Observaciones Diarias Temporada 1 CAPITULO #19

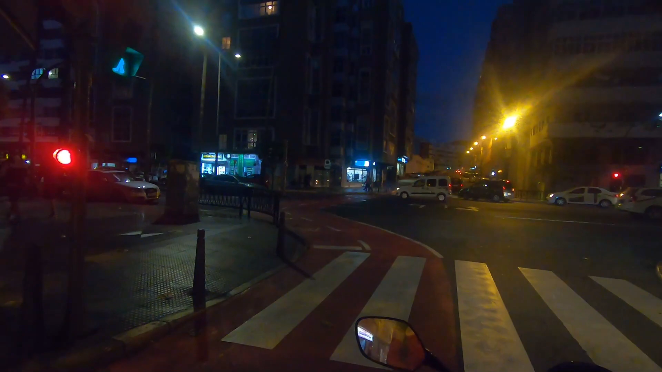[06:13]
el carril bici aquí de 1 metro y ahí de 2 metros y medio, ¿sabes? Y nada, ciclista que pasa por ahí aquí, aburrido de la vida, y pasa por ahí uno de vez en cuando. Partiendo toda la carretera, partiendo toda la mierda esto, los carriles bici. A ver, quiero decir, los carriles bici no es que estén mal, sino creo que deberían de hacerlo mejor. Y no las chapuzas esas. Ya digo yo que esa gente que hace esas cosas son ciegos, os lo digo.